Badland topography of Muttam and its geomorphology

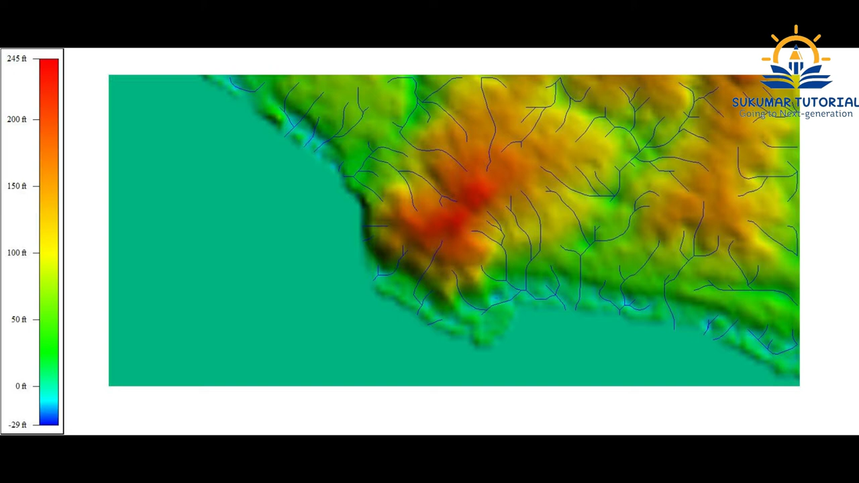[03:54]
The deep red color is the highest point and the green color is the highest valley portions and then you can see it is a promontory, steep sided in the south-west and then it is a gentle slope in the eastern side. This is a contour map.
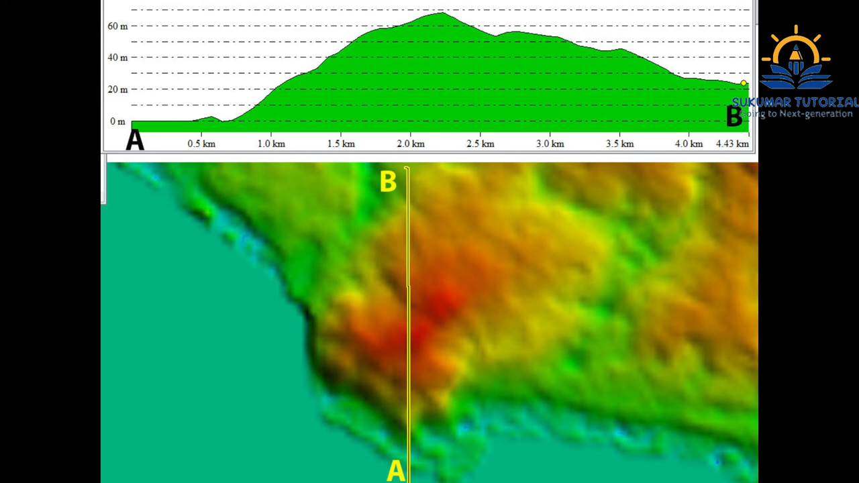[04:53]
From A is a sea area, B is a northern area. Here also you can see how the topography relief, everything you can visualize in this 3D. Let us see the three dimensional view of this area.